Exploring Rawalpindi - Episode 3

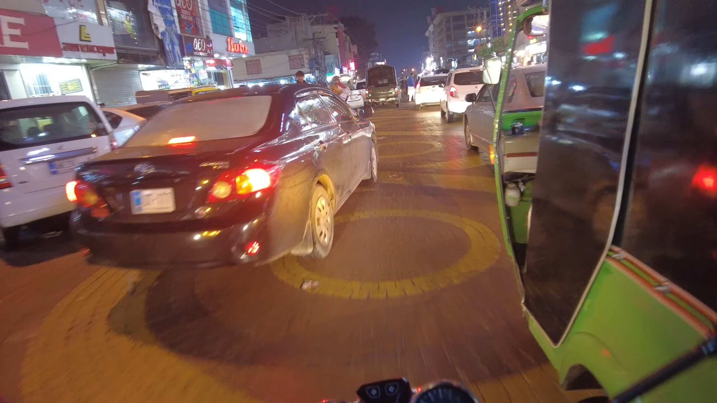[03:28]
तो आप यहाँ पे अगर आएँ तो आप एटलीस्ट इसको क्रॉस कर सकते हैं,
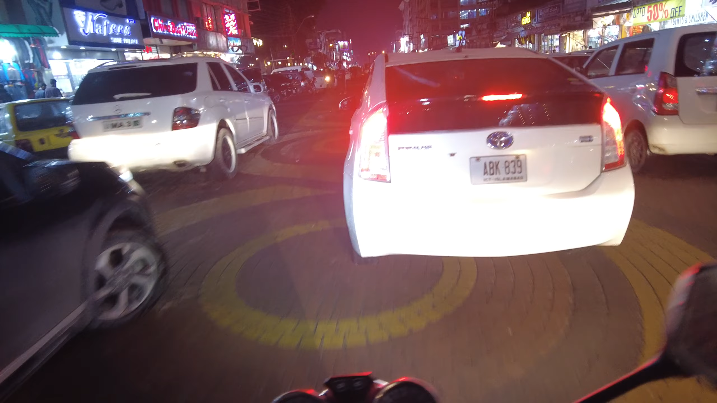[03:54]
ये मेरे राइट साइड पे वो प्लाज़ा है जिसकी मैं बात कर रहा हूँ, विच इज़ वेरी ओल्ड।
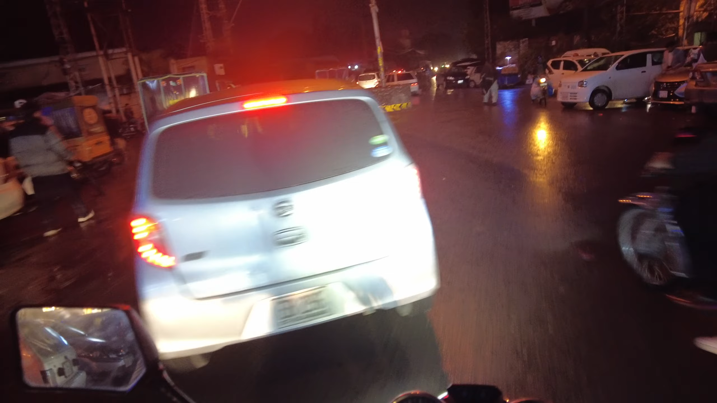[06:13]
अच्छा हम इस जगह पे आ गए और यहाँ से आगे
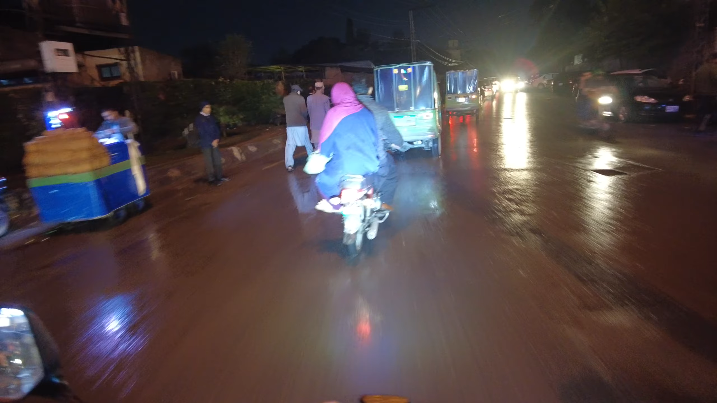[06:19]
मेरे ख़्याल में कोई ऐसी इम्पोर्टेंट जगह नहीं है।
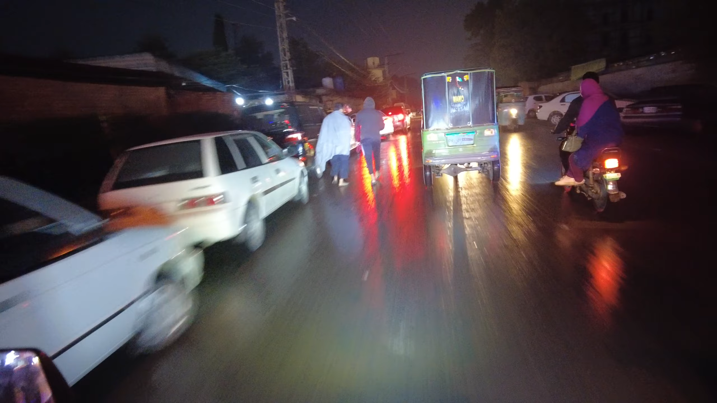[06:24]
इट इज़ क्वाइट डार्क और हो सकता है ये सरकारी बिल्डिंग हो, और यहाँ पे पार्किंग भी आपको आसानी से मिल जाएगी,
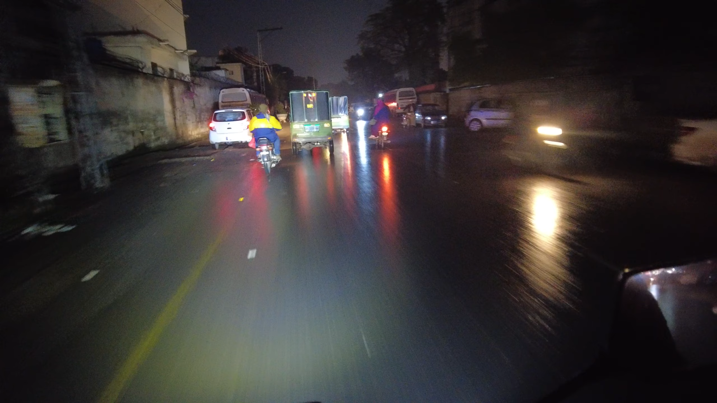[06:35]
और इससे आगे जस्ट महफूज रोड है और महफूज रोड जाता है माल रोड की तरफ।
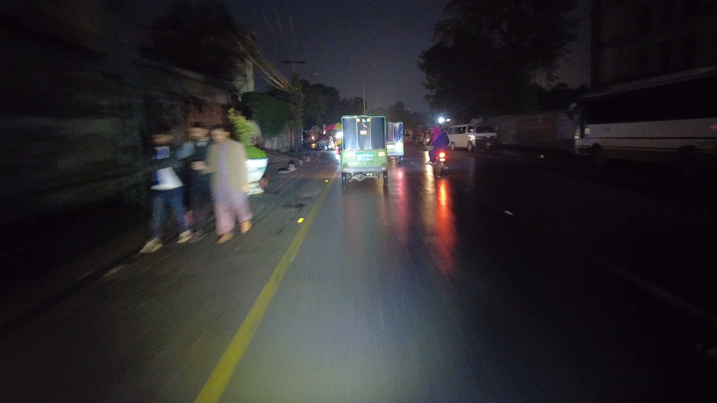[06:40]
सॉरी, जो पिछला हमने क्रॉस किया ये रेलवे स्टेशन रोड था।
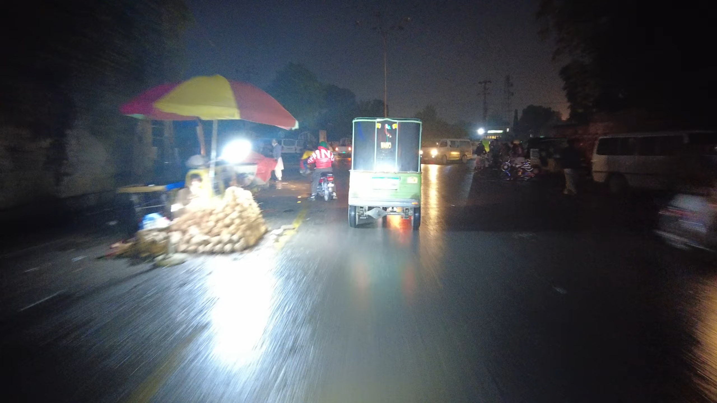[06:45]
ओके, इट वॉज रेलवे स्टेशन रोड।
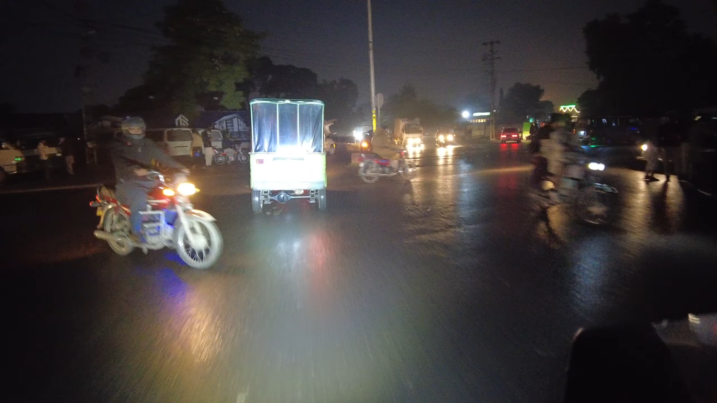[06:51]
सो यहाँ से आपको सामने कलमा लिखा हुआ नज़र आ रहा है, दिस इज़ बेसिकली रेलवे स्टेशन। तो चलें, आप इतना आगे आ गए हैं तो मैं आपको थोड़ा सा रेलवे स्टेशन करीब से दिखाता हूँ। आई होप दिस इज़ नॉट वन वे, बट लेट्स सी।
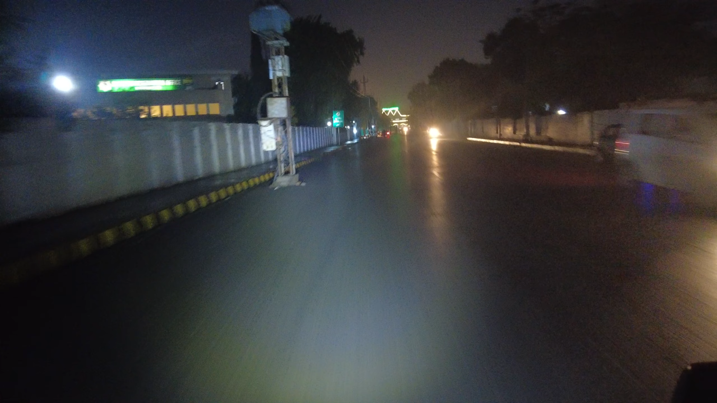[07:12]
रेलवे रिजर्वेशन ऑफिस, ओके, सामने रेलवे स्टेशन है और इससे आगे हम लोग नहीं जा सकते, इट इज़ बेसिकली ओनली एग्जिट। लेट्स बी अ प्राउड पाकिस्तानी और यहाँ से ज़रा रॉन्ग जाके देखते हैं।
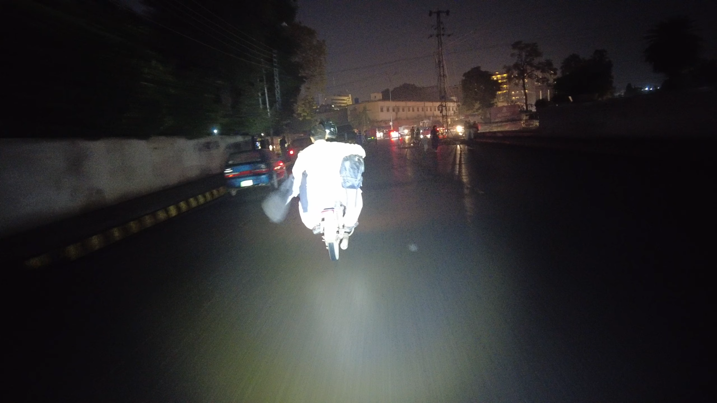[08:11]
वो पीछे आपको AWT प्लाज़ा नज़र आ रहा है जो कि माल रोड पे है,
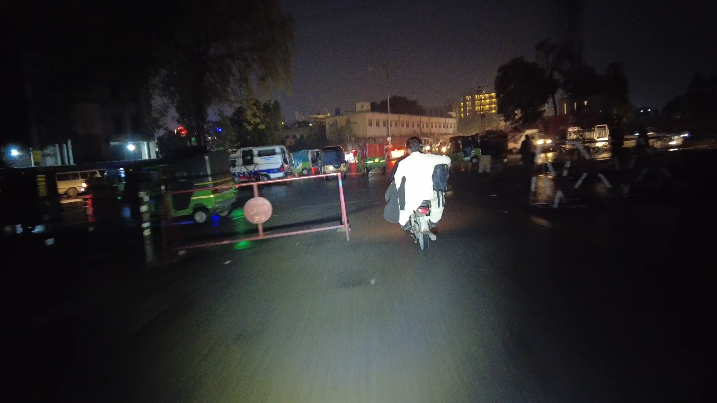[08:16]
और इस प्लाज़े का मैंने पिछले व्लॉग में भी जिक्र किया था। तो यहाँ से आपको पब्लिक ट्रांसपोर्ट मिल जाती है,
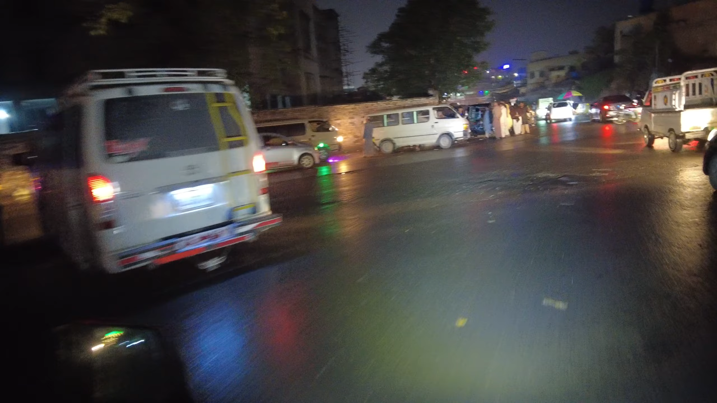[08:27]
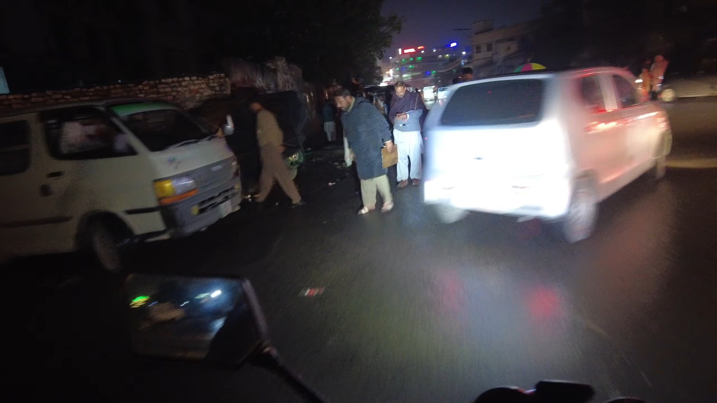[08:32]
ये आप देख रहे होंगे, इसका नंबर क्या है, सॉरी नंबर नहीं पढ़ा जा रहा,